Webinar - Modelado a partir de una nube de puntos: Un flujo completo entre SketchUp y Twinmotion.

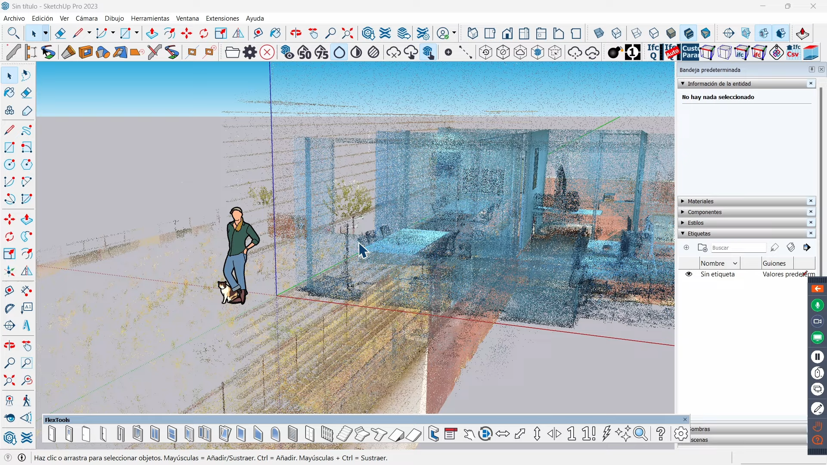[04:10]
Y como podéis ver, pues una vez importamos la nube de puntos,
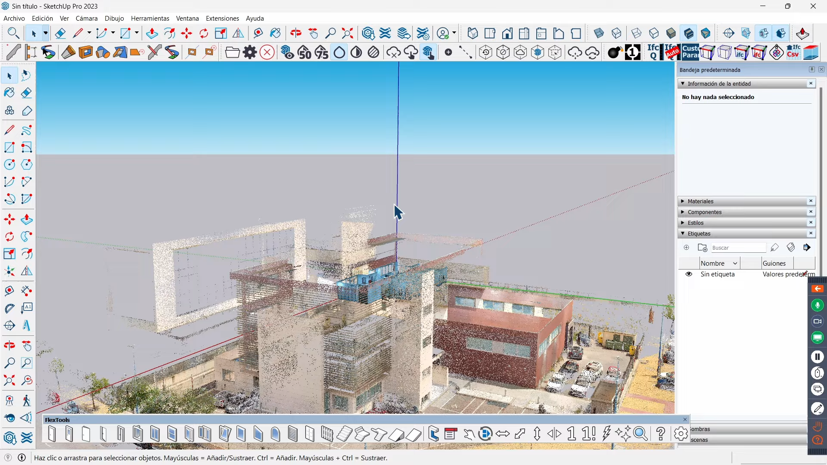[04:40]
pues tenemos el resto de nueve puntos.
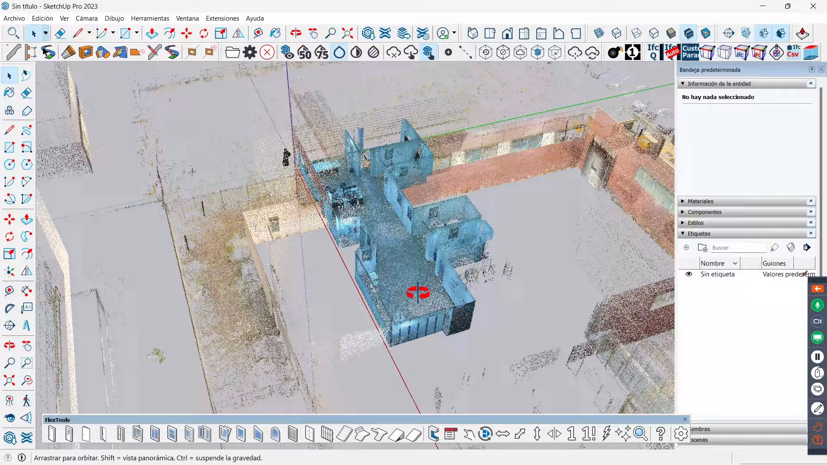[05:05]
Pero si os dais cuenta y nosotros nos acercamos,
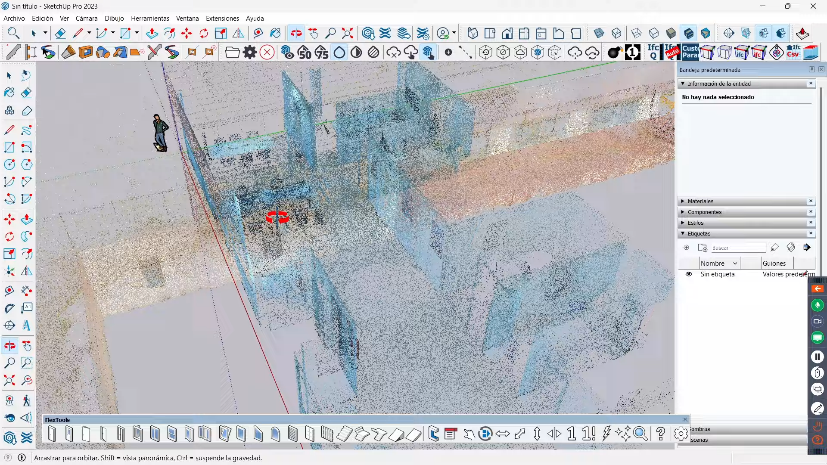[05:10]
por ejemplo, aquí vemos que
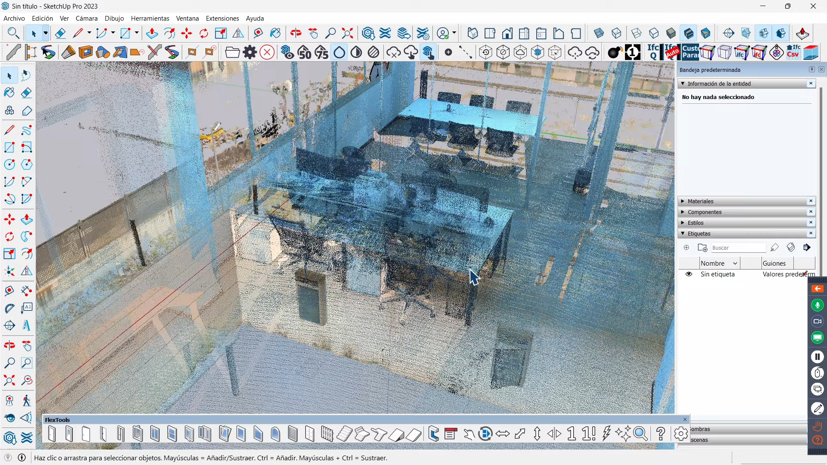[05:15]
en cuanto paramos tenemos prácticamente todo el mobiliario de una forma bastante buena.
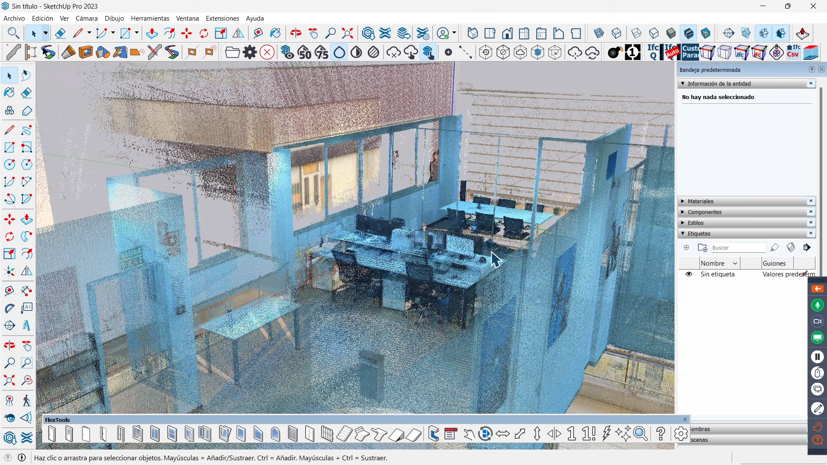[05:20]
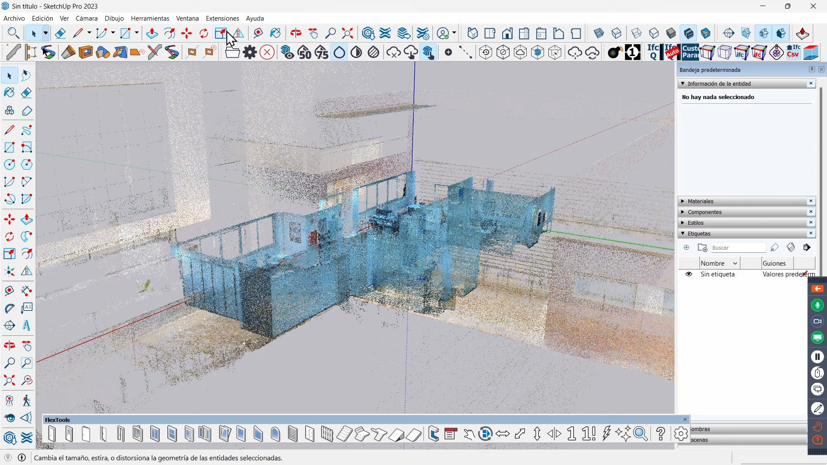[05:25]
Tiene un apartado de configuración, si nosotros nos venimos aquí a configuración, podemos cambiar el tamaño del punto. Si necesitamos que a lo mejor sea un poquito más tupida,
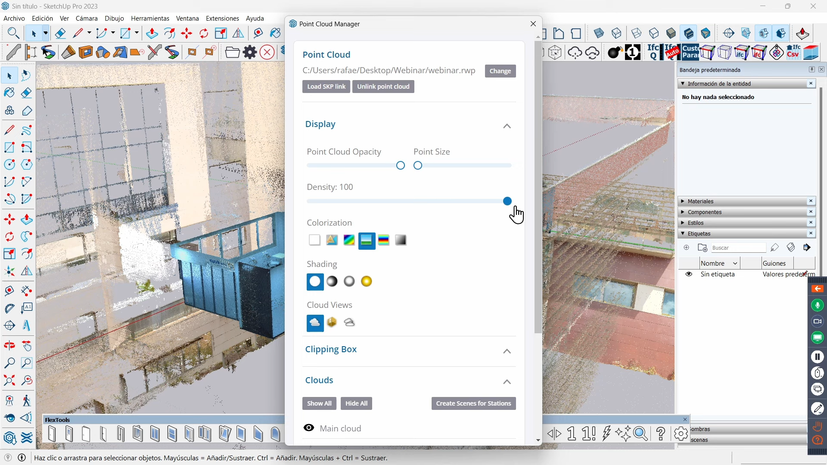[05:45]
esto nos puede pasar si la nube de puntos tiene poca resolución, podemos subir un poquito el tamaño de punto. Y podemos subir la densidad de punto, la voy a subir al máximo. Luego lo que podemos hacer también es, tenemos varias opciones de color. Este es el color que tiene la nube de puntos,
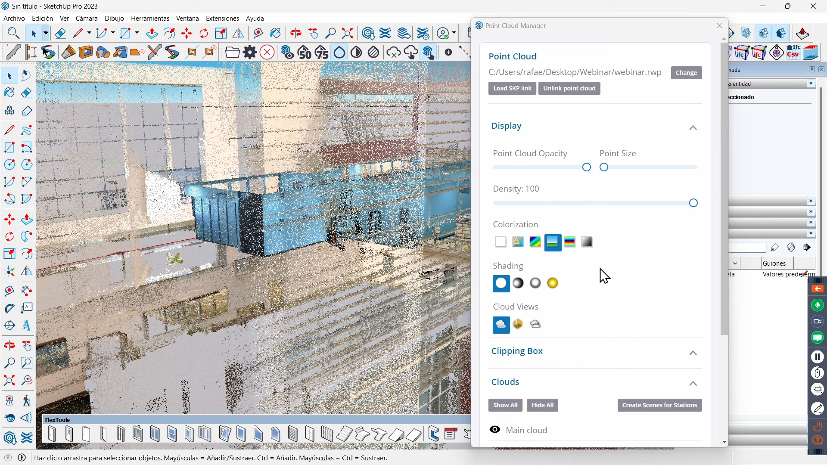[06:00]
pero podemos utilizar, por ejemplo, este, que lo que hace es cambiar los colores.
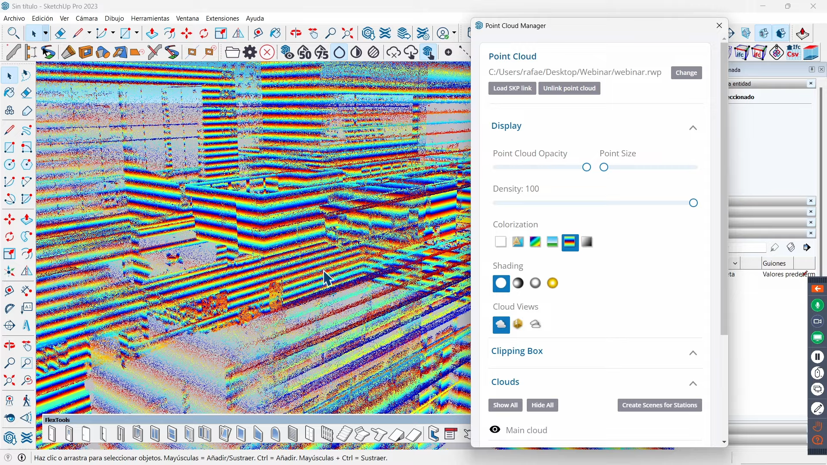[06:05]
Entonces, esto marea un poquito, pero si os dais cuenta es en función de la altura.
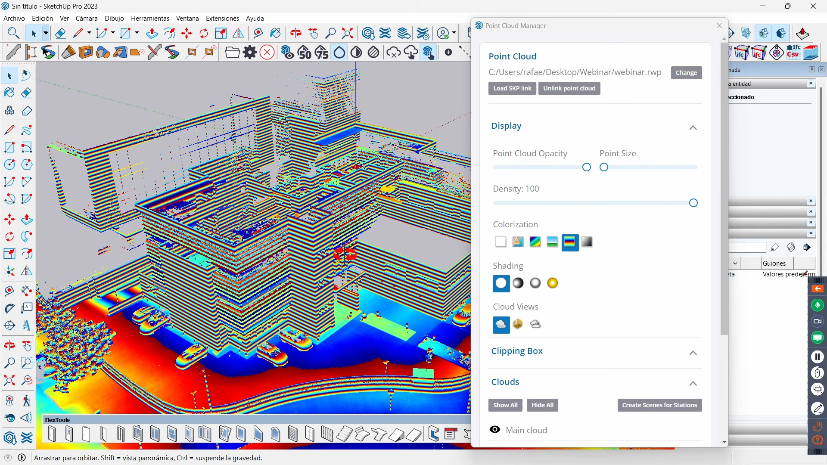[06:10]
Lo voy a quitar porque la verdad que marea un poquito.
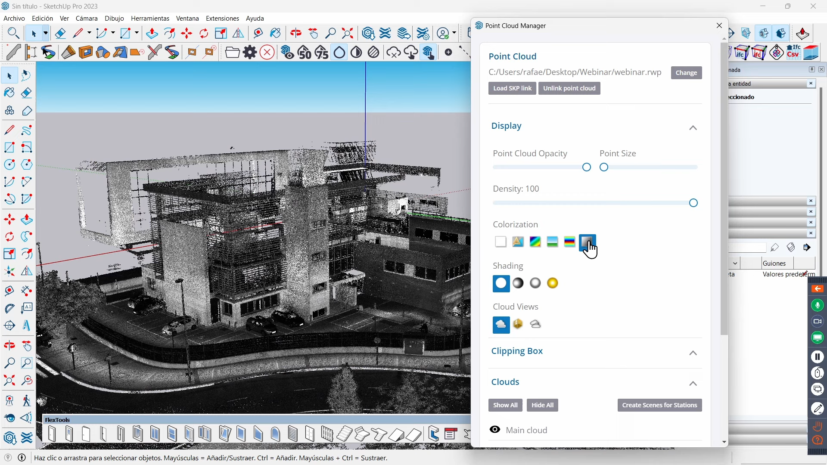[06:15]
Aquí lo tenemos en escala de grises.
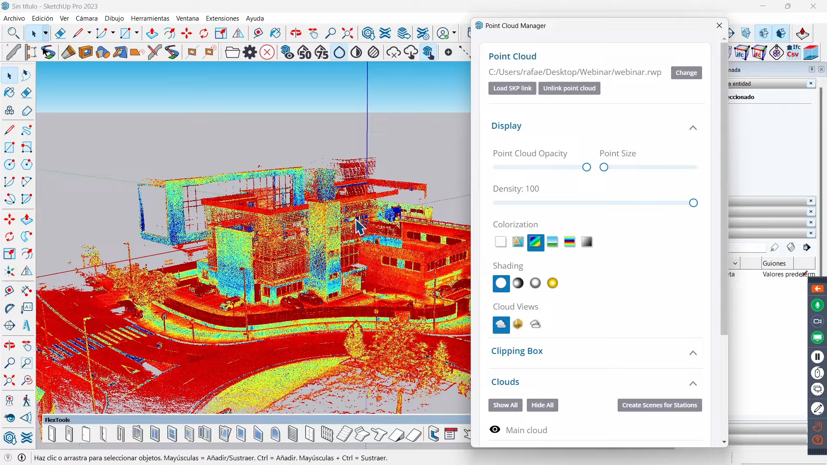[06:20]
Este de aquí lo que nos muestra es, yo creo que es la verticalidad. A mí me sirve este bastante, que es el que voy a utilizar para realizar el contorno de la nube de puntos, pero si os dais cuenta, pues tenemos distintos modos de visualización.
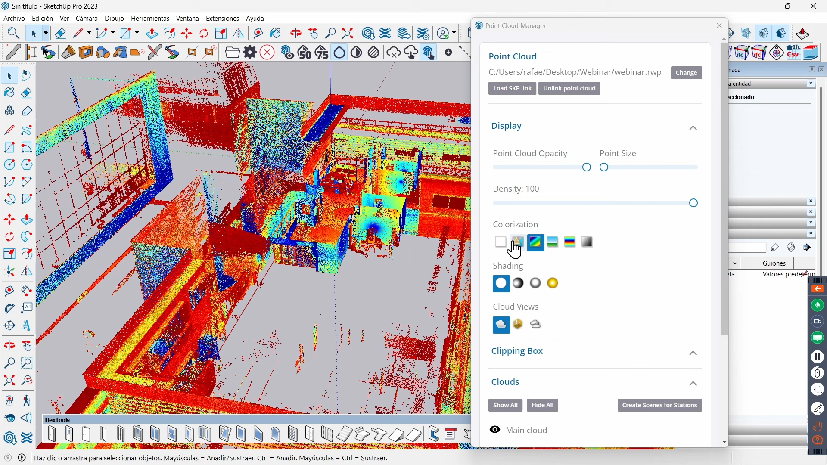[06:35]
Luego podemos cambiar las sombras y podemos decirle, sobre todo en algunas nubes de puntos donde tenemos cosas en distintos niveles de profundidad, pues podemos decirle que nos coja solo el contorno o que haga,
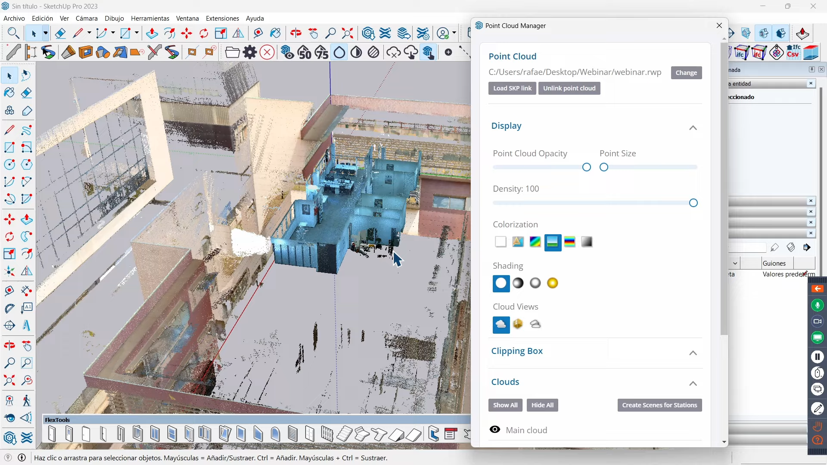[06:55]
que no nos muestre más que lo que tenemos delante de la nube de puntos. Podemos, cuando hacemos una caja o podemos reducir para trabajar solo con un cachito de nube de puntos, bueno, tenemos una serie de opciones que nos permiten,
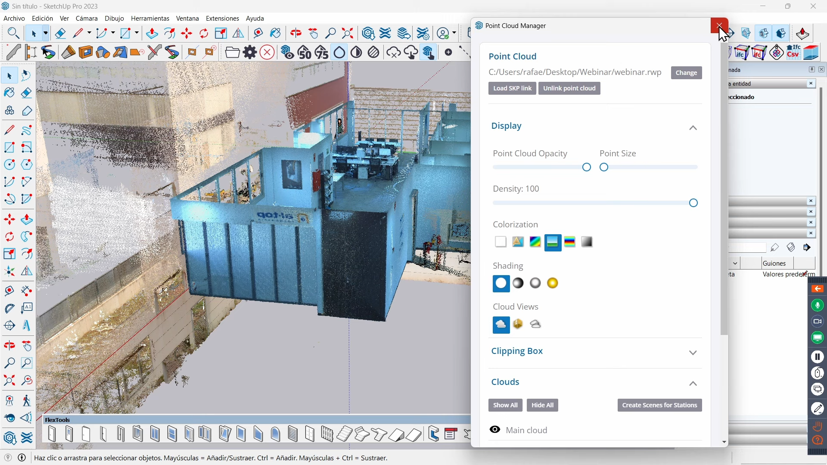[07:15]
pues, trabajar con más facilidad con la nube de puntos. Voy a coger este formato, como os he dicho,
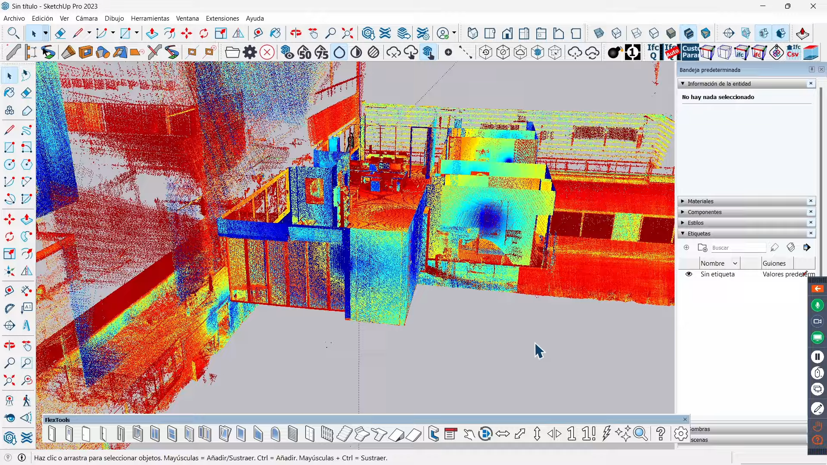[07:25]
y lo que vamos a hacer es, voy a coger, voy a ponerme la vista en planta, este es el cachito que voy a modelar, entonces lo que voy a hacer es, voy a coger aquí y voy a hacer una caja.
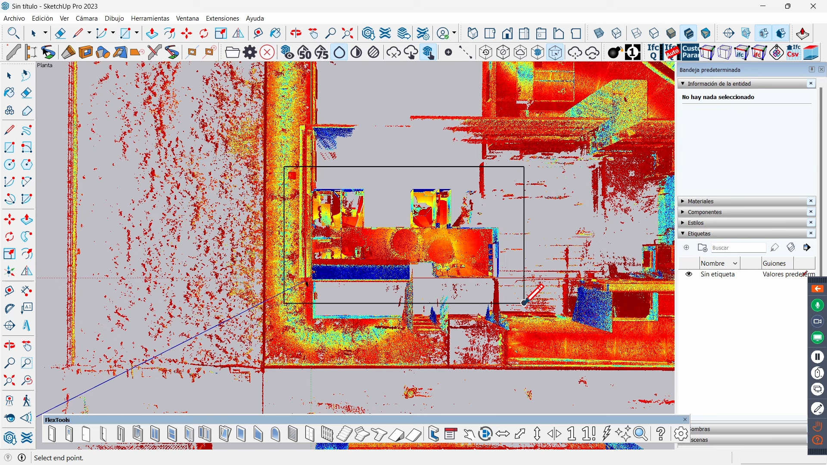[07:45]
Y lo que me hacéis. Y lo que me hace es, me reduce,
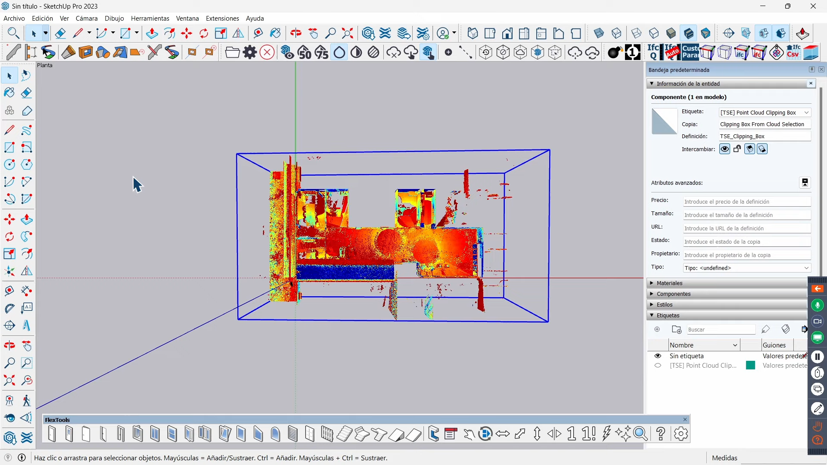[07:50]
para no tener que ver mucha nube de puntos y que no me pueda confundir, y lo que voy a hacer es, veis que aquí tengo solo lo que es la caja de la nube de puntos.
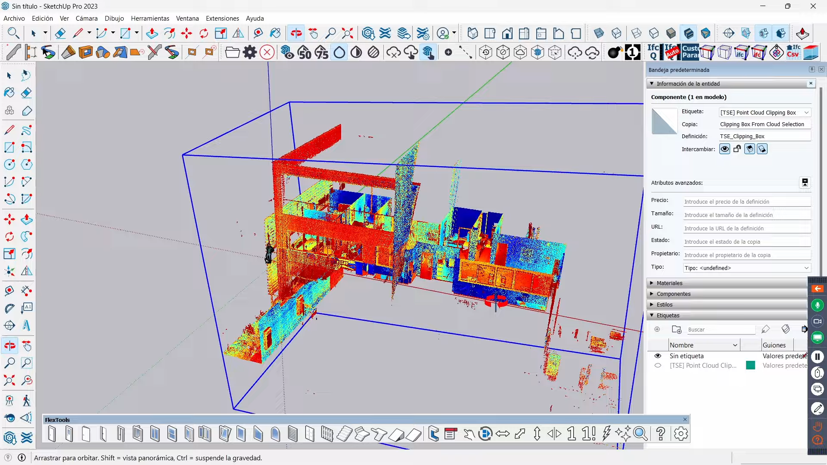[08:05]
Este es el cachito de oficina que voy a tratar de modelar. Lo que voy a hacer ahora es, voy a hacer una sección en
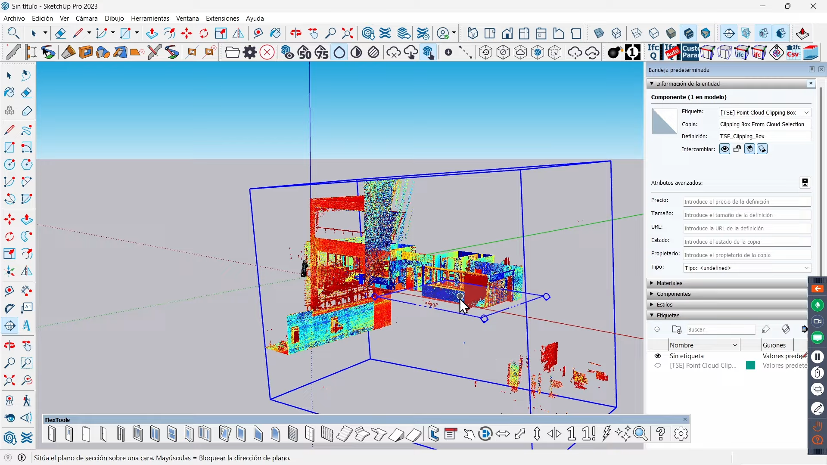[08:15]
horizontal y voy a tratar de hacer una sección más o menos a esta altura. Aquí hay unos iconos, si os dais cuenta, estos tres es el snapping, digamos, en donde se engancha SketchUp cuando detecta un punto,
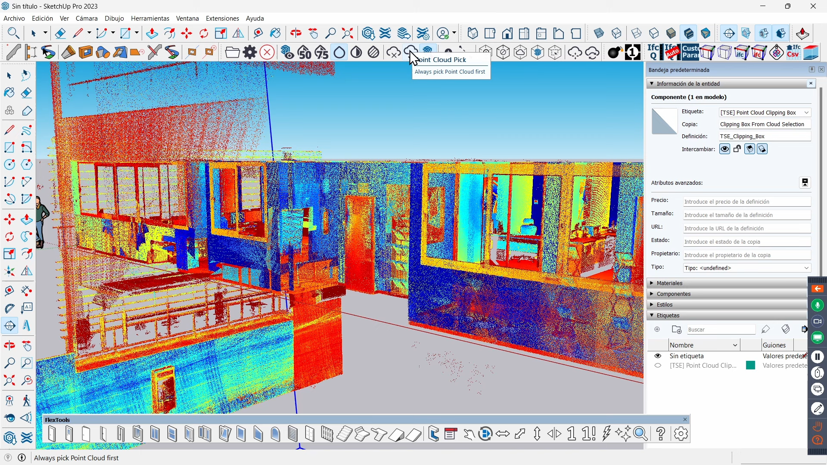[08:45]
le puedo decir que le dé preferencia a las cosas que ya tengo yo modeladas en SketchUp o que le dé preferencia a los propios puntos de la nube de puntos. Voy a empezar aquí y le voy a decir que quiero coger, por ejemplo, una sección a esta altura. No le voy a dar nombre ni nada y veis que
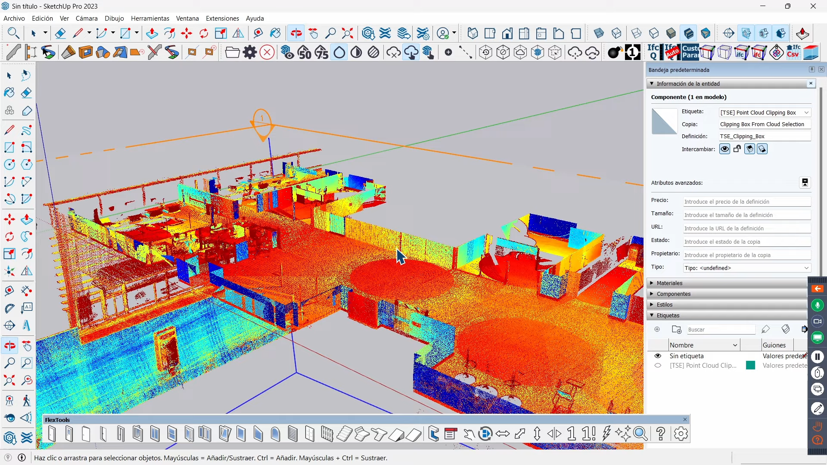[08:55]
tengo mi nube de puntos totalmente seccionada. Bien, ahora lo que voy a hacer es, la voy a volver a poner en planta y voy a poner la cámara en proyección paralela.
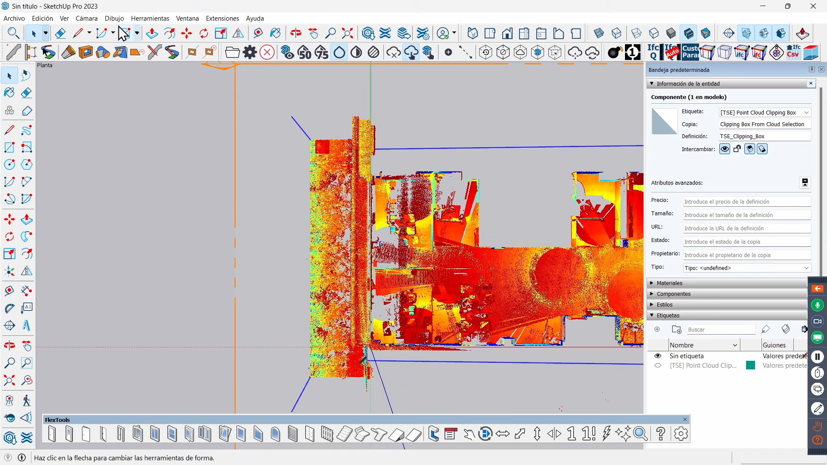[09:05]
Bien, ahora mismo veis que yo puedo empezar a modelar, voy a empezar a modelar y voy a coger un punto, voy a empezar con la herramienta línea y voy a coger, por ejemplo, este punto aquí. Mirar la precisión que tiene,